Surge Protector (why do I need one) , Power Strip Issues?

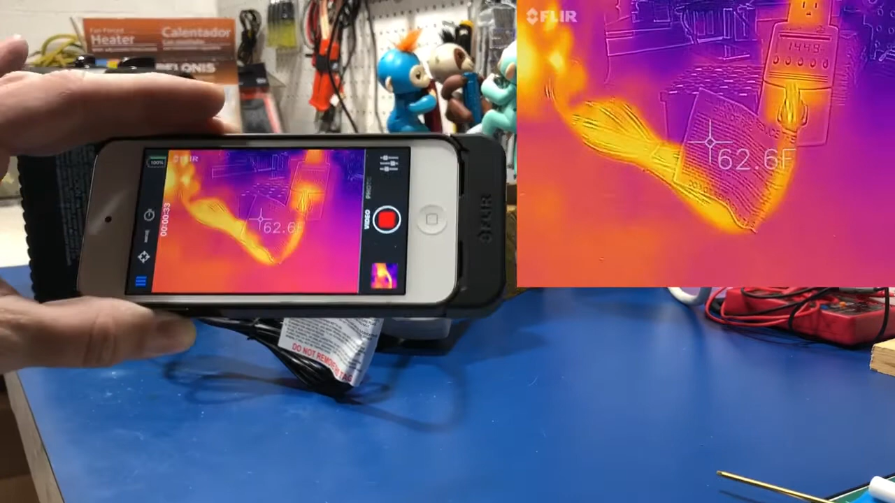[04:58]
On screen: spot 62.6°F
see already we definitely have some uh the
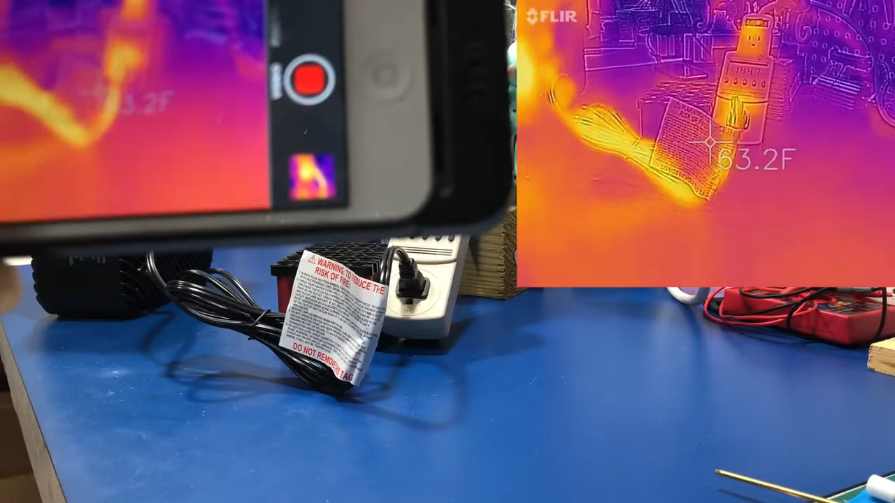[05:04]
On screen: spot 63.2°F
cord warming up it seemed like a pretty chintzy cord for
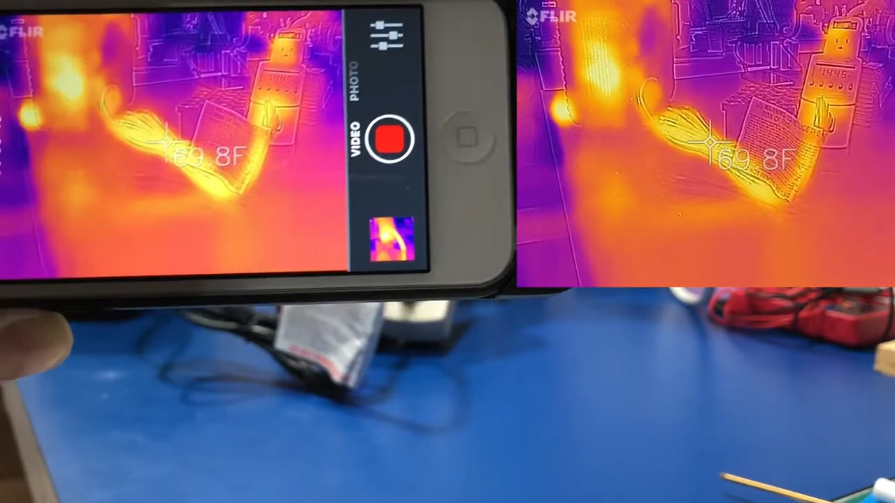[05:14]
for an electric heater i don't know if i would run that the outlet definitely heating up but also at
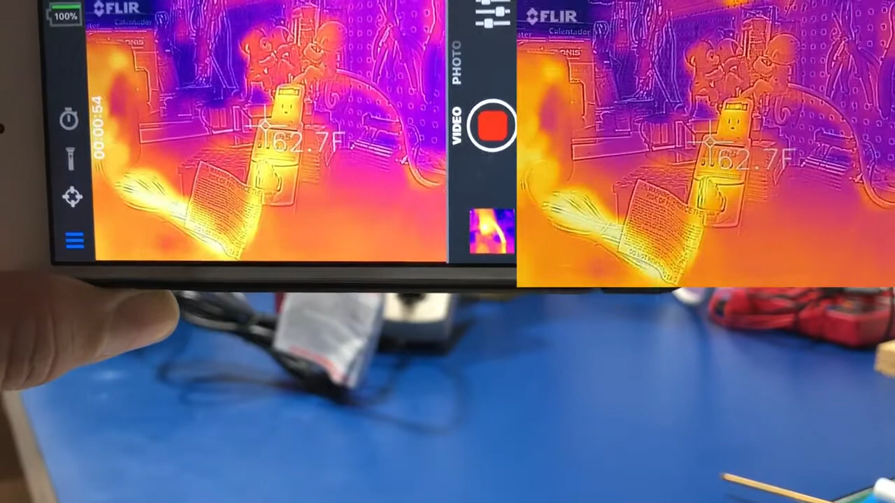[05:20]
the very top there's that switch and that switch is is the
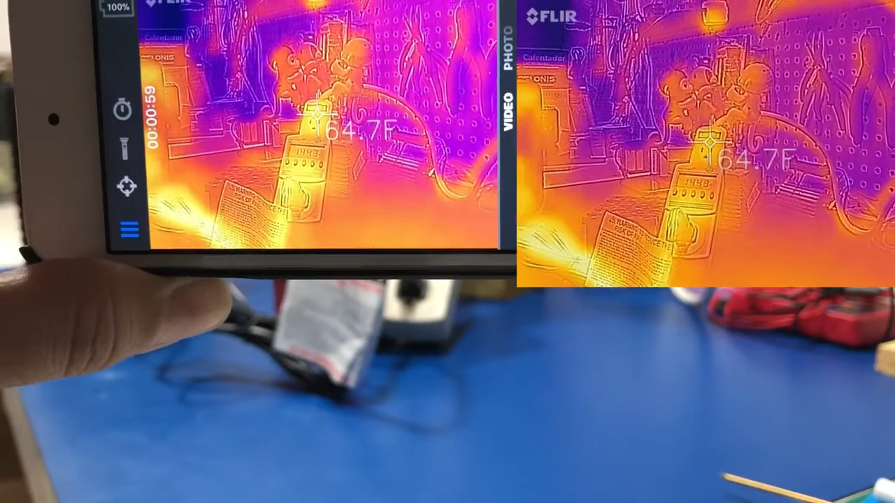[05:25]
On screen: spot 64.7°F
warmest part of this whole entire power strip here
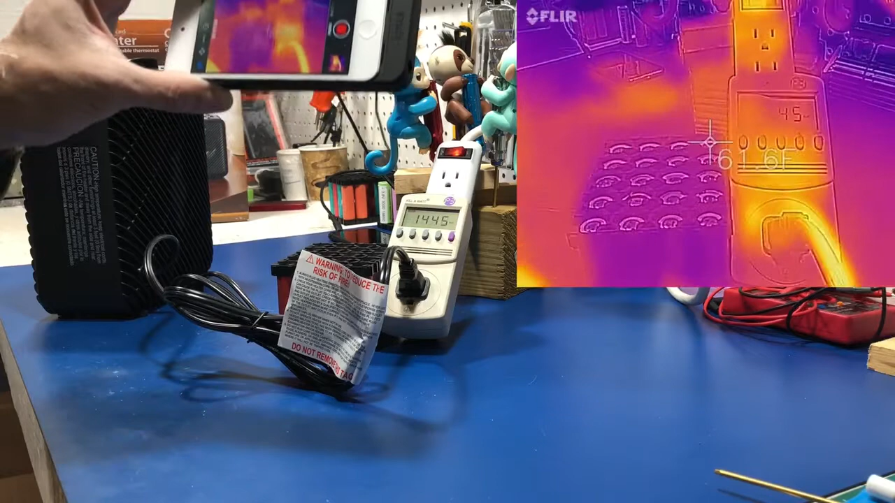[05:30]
this is so we're one minute in still running 14 1445 watts and the switch says it's getting up to
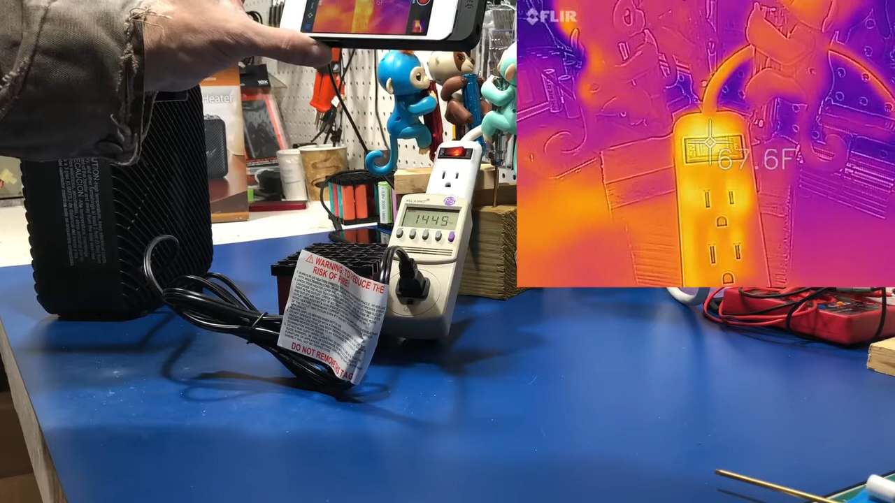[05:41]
On screen: spot 67.6°F
about 70 70 degrees fahrenheit i'm just gonna check my calibration on this real fast
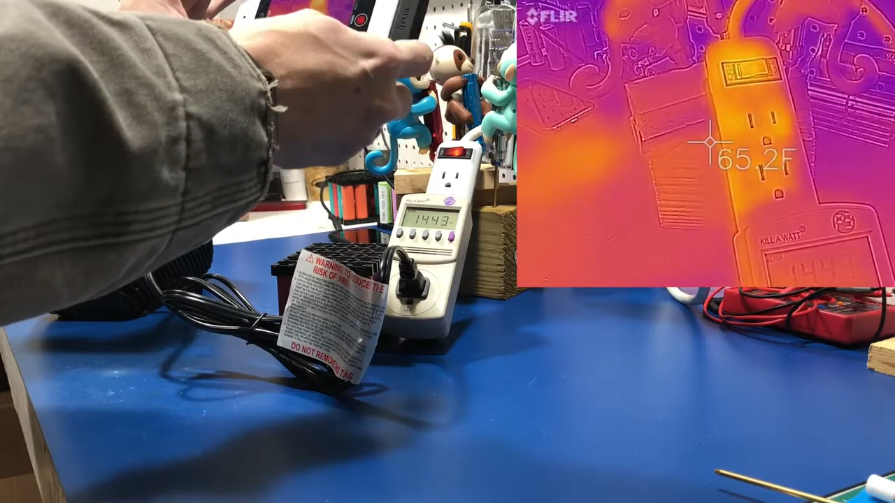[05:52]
On screen: spot 65.2°F
so 70 degrees yep 70 degrees this is 70 degrees and slowly climbing
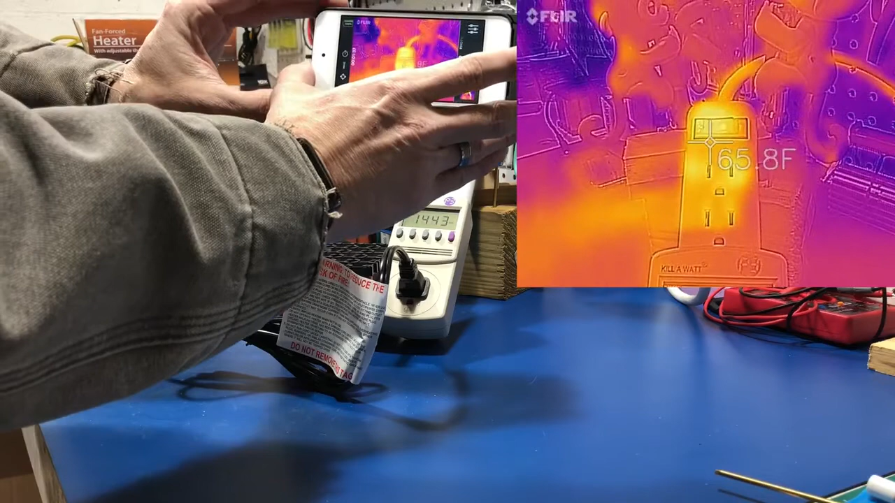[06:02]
now for this to be a surge protector it
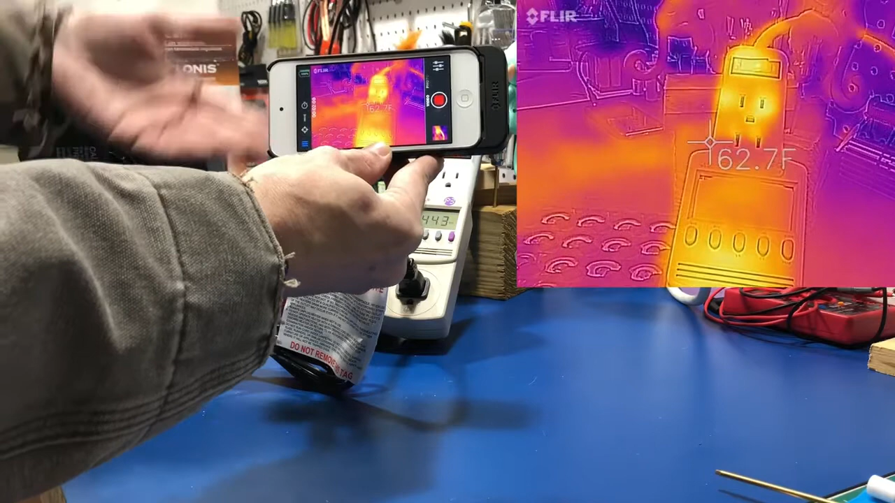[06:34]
On screen: spot 62.7°F
yeah multiple outlets and switch on it although they do tend to throw a thermal switch in there sometimes
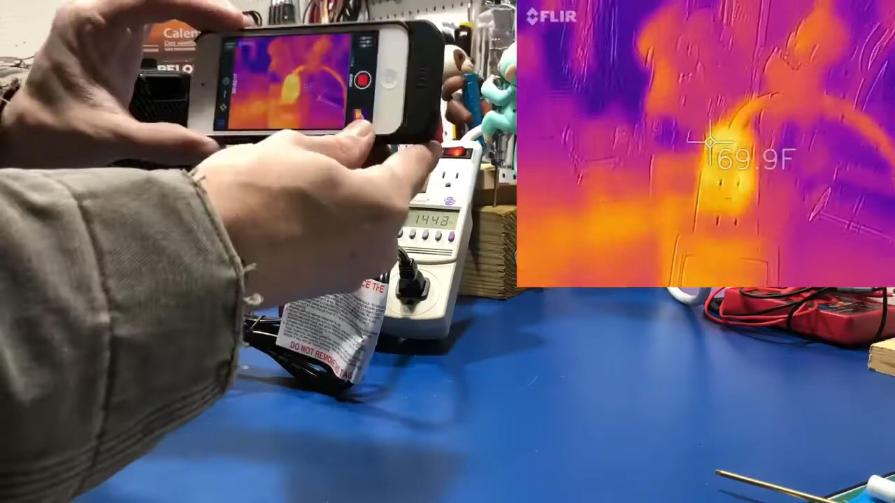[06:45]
On screen: spot 69.9°F
oh my fan now how how hot are we getting inside of there
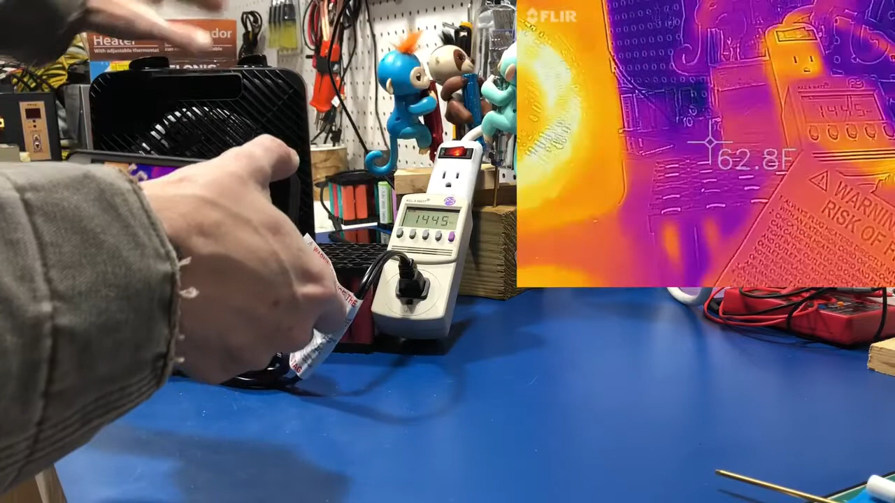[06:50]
On screen: spot 62.8°F
180
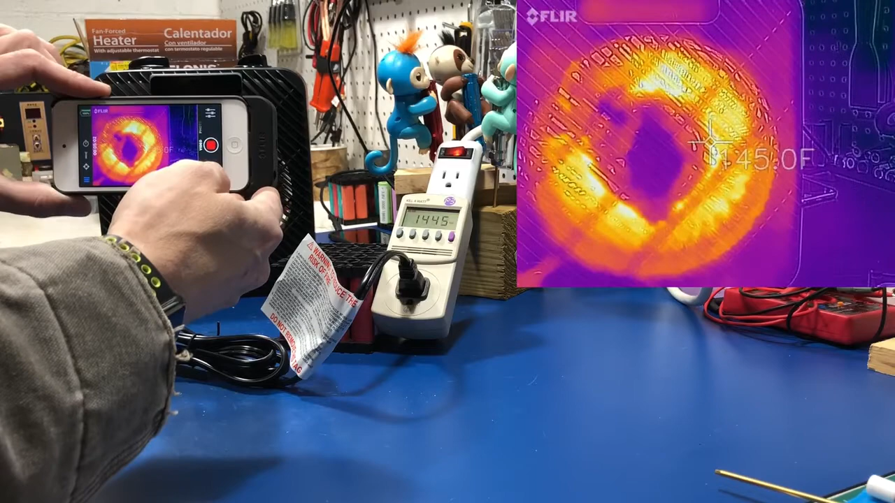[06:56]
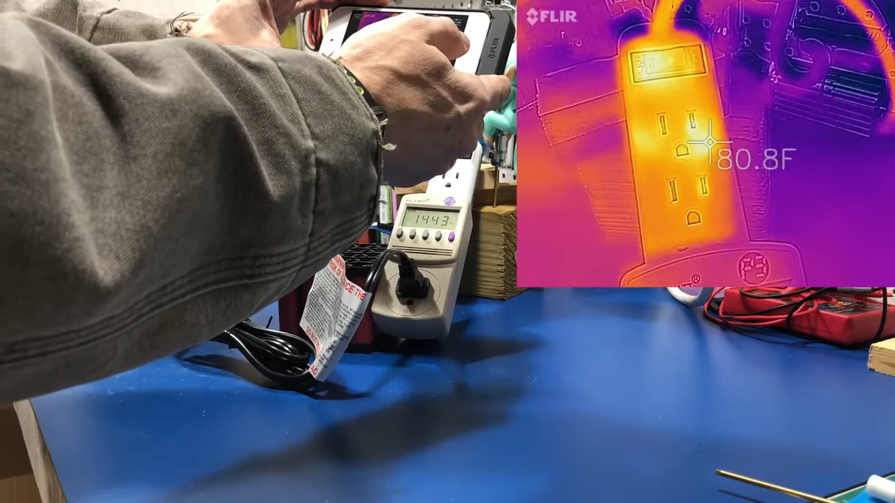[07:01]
so even that hot spot inside there i wonder what's inside there at the first beginning of that copper strip on that first outlet why that why that's reaching 85
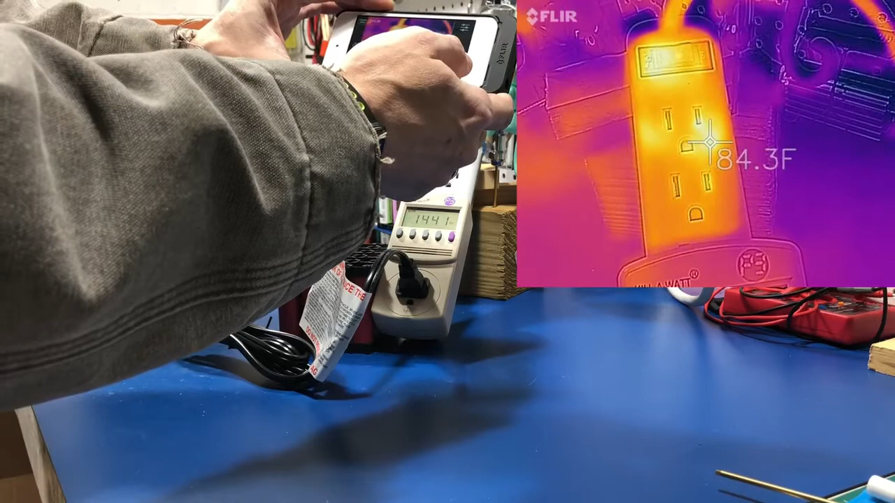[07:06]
On screen: spot 84.3°F
if that's 85 that means this is up to oh that that switch is hitting about 90 now
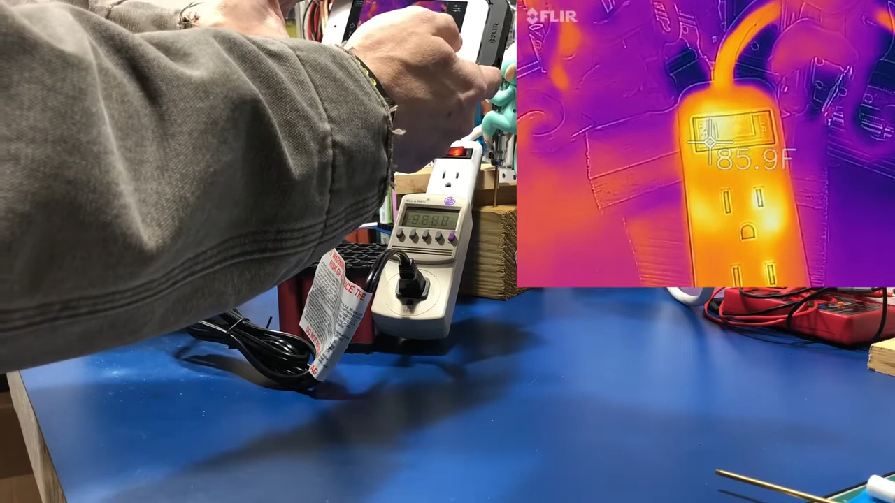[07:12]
but we did the math it's rated for for another 400 that i'm pulling through this strip
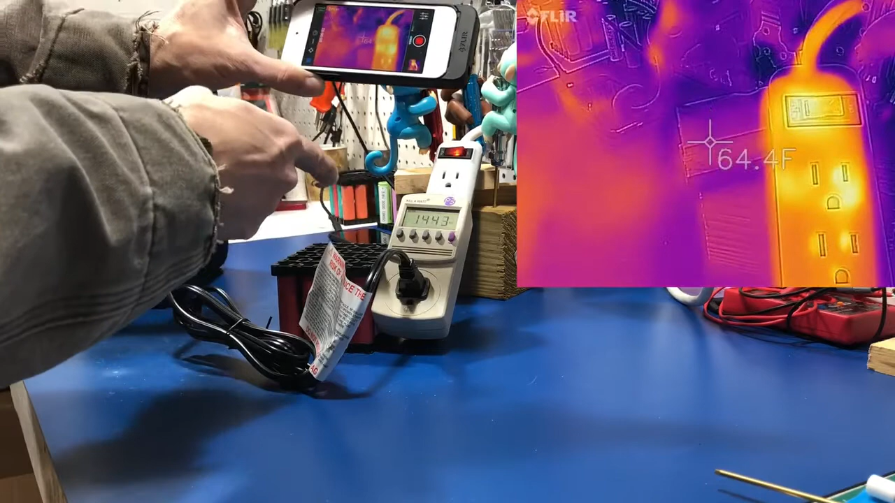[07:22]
On screen: spot 64.4°F
we are hitting 90 91 92
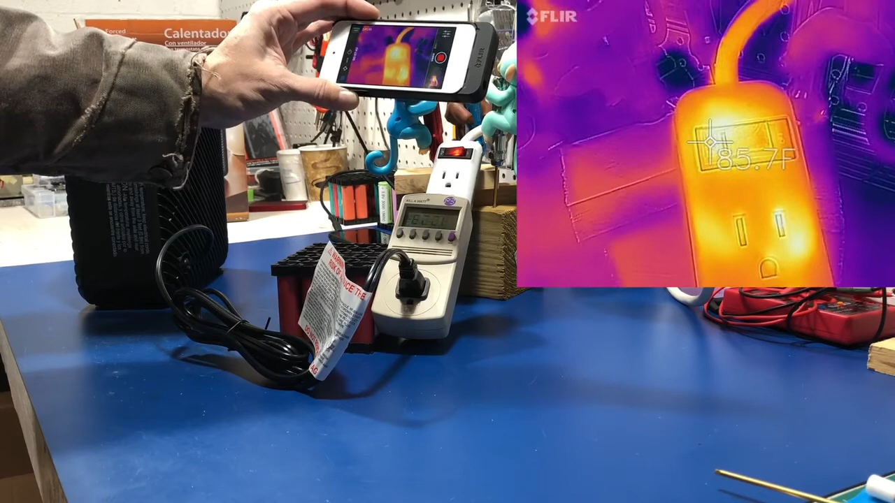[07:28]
so one spot there that's got me concerned it shouldn't be that hot there